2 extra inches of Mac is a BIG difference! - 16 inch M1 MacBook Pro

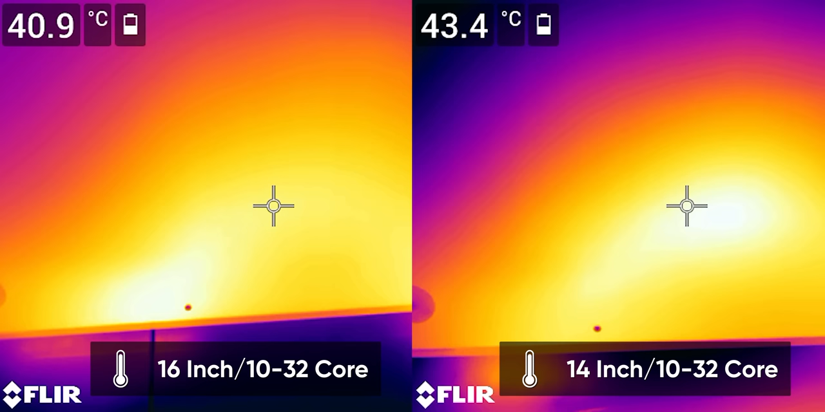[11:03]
Surface temperatures were also significantly lower on all of our 16-inch models, although the exhaust temperatures were still in the 50s. Crucially, the hotspot is well under 50 degrees on the highest-end 16-inch, and the underside is just a hair over 40 at its hottest, which means that even if you're stressing the machine, you're not going to be burning your pants off if it's in your lap.
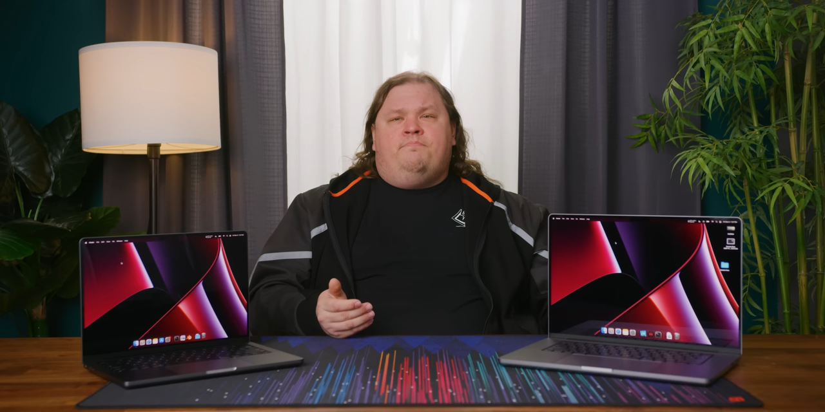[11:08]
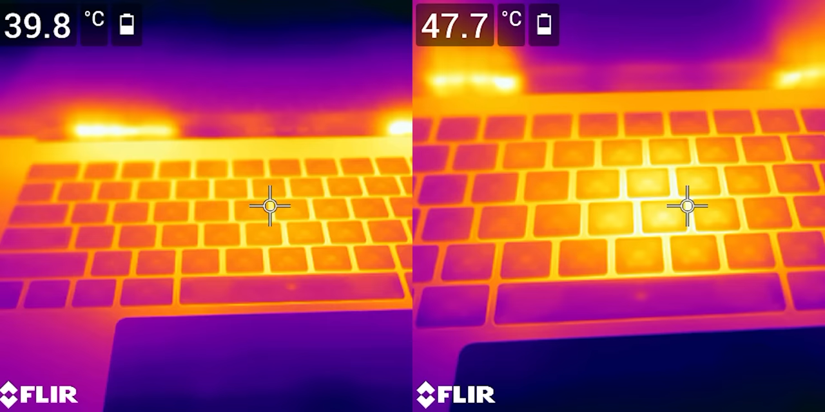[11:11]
Apple's done a fantastic job managing skin temperature on this generation of MacBooks, and again, if they were a little more aggressive with the fan, they could have their cake and eat it too.
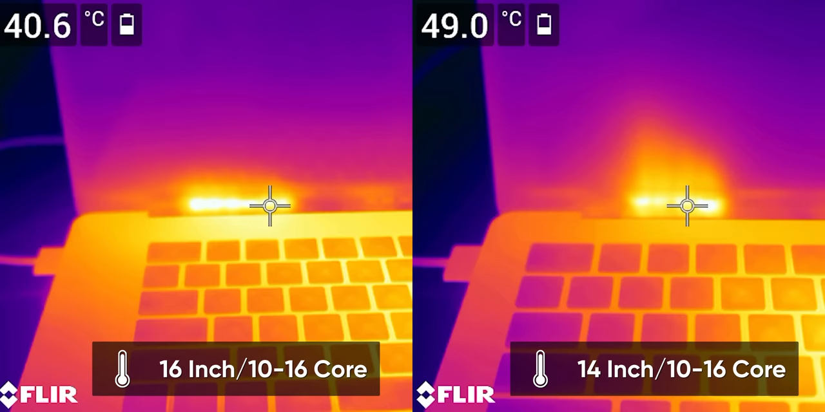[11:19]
The noise isn't even that bad, IMO.